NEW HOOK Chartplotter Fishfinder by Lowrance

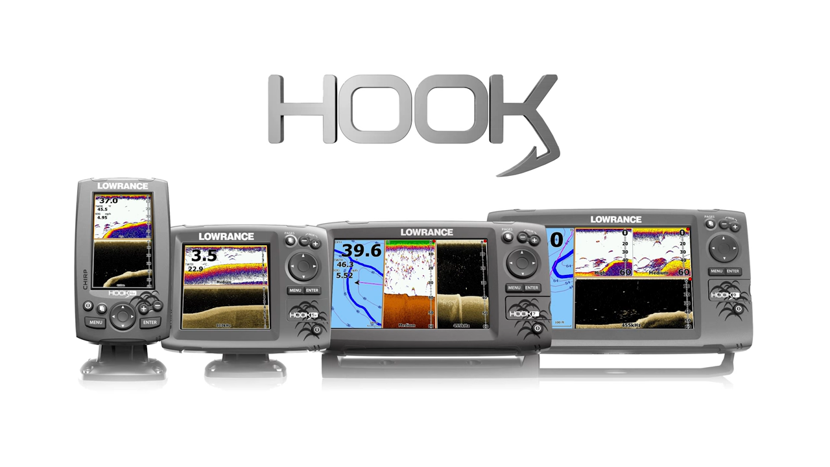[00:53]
No gimmicks, no skimping or shortcuts. Just the basics the way they were meant to be.
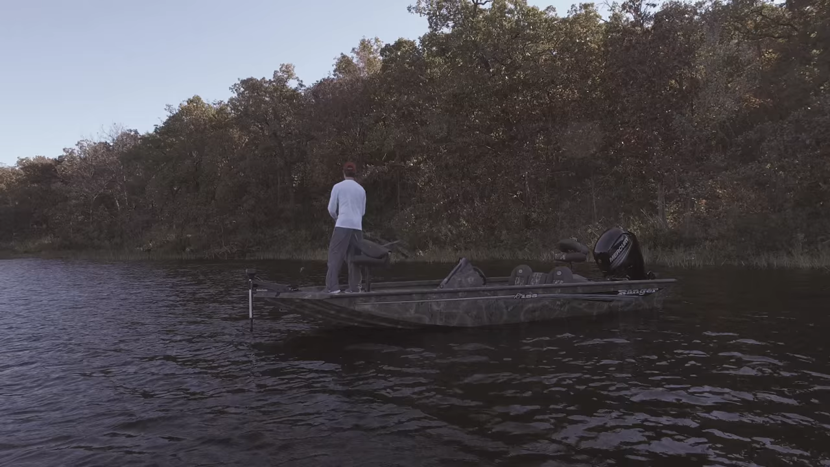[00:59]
Reliable, well made and perfectly suited to your lifestyle.
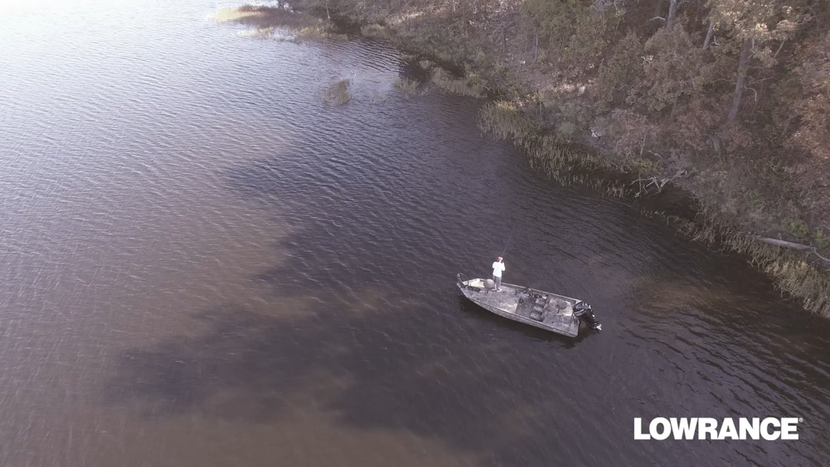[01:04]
All at a price that's honest and makes good sense.
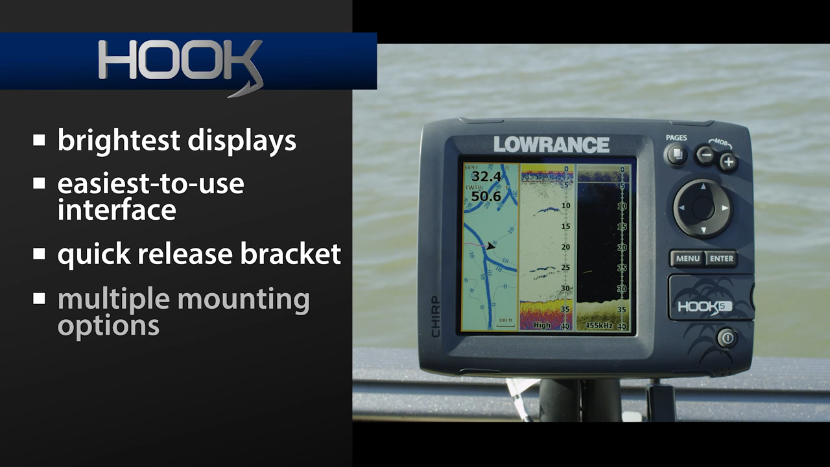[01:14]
The brightest displays, the easiest to use interface, the quick release bracket and multiple mounting options as
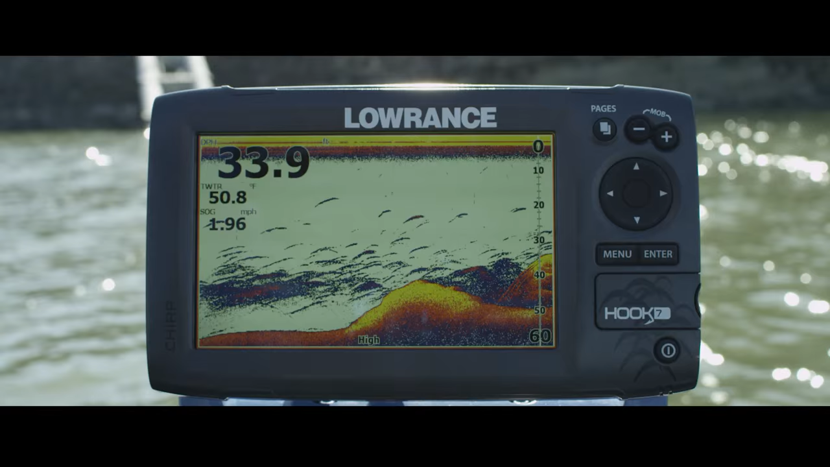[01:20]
On screen: speed 1.96 mph
well as chirp sonar for the best target separation and minimal clutter.
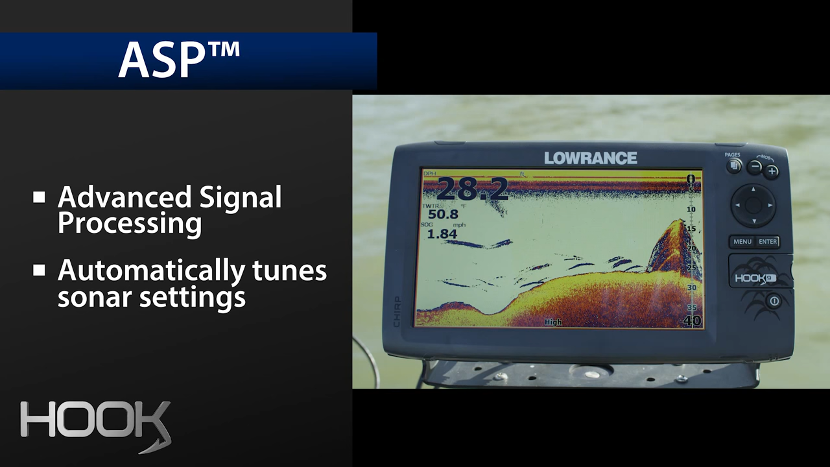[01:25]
On screen: speed 1.84 mph
Advanced signal processing for hands-free automatic tuning.
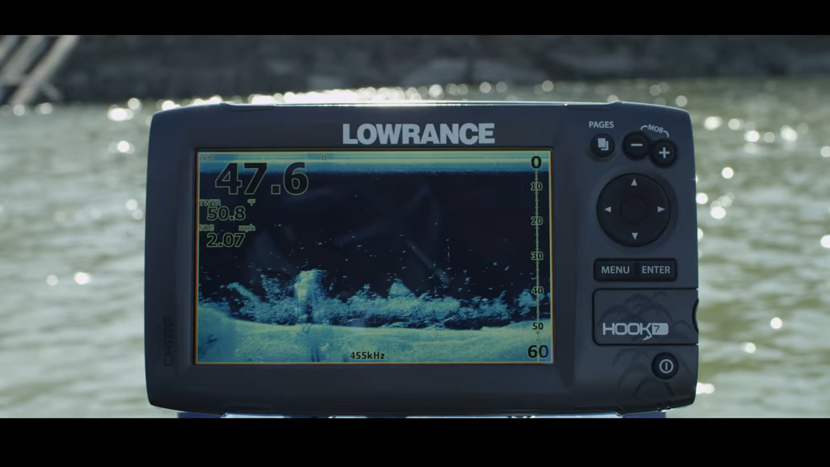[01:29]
On screen: speed 2.07 mph
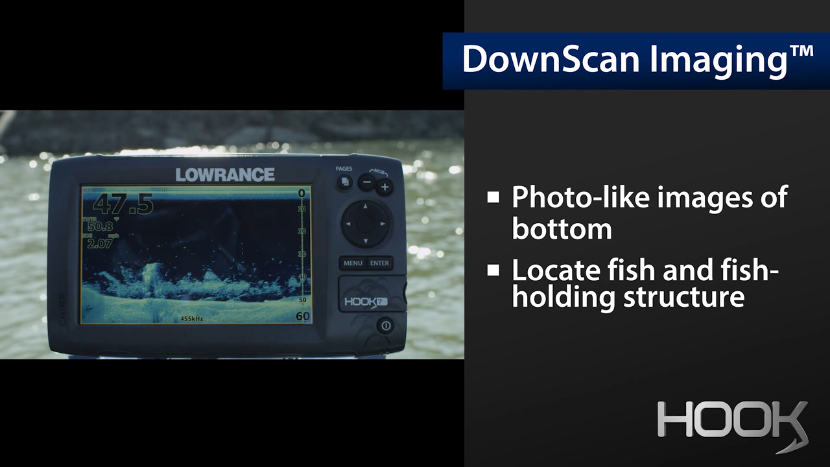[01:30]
Down scan imaging for photo-like images of the water column and structure and bottom.
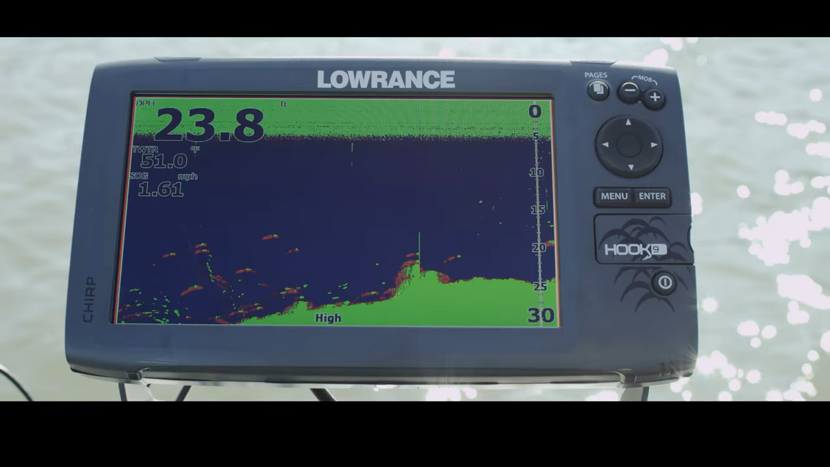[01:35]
On screen: depth 23.8 ft, water 51.0°F, speed 1.61 mph
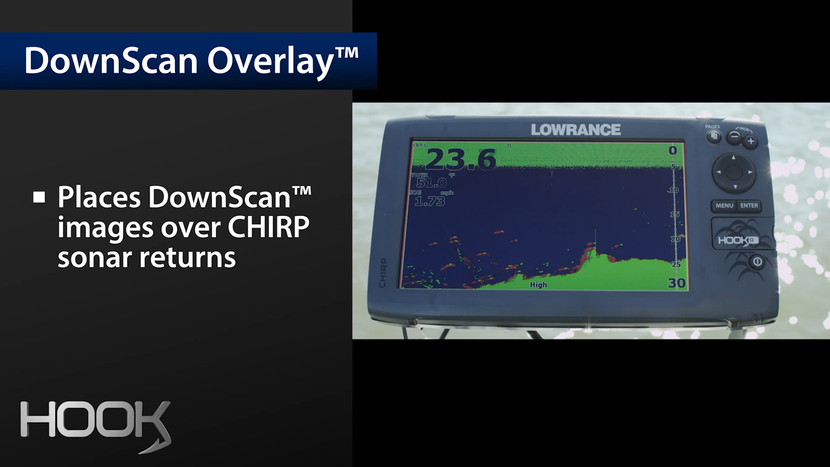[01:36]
Down scan overlay for making those fish holding tight to cover an easy target.